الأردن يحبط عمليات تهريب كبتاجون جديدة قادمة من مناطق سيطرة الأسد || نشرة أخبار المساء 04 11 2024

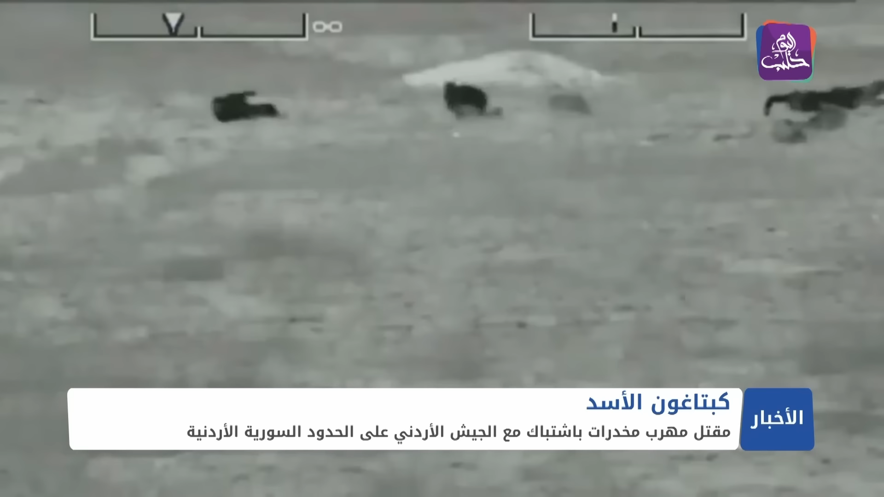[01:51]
حاولت اجتياز الحدود مستغلة حالة عدم الاستقرار الجوي وانتشار الضباب واسفرت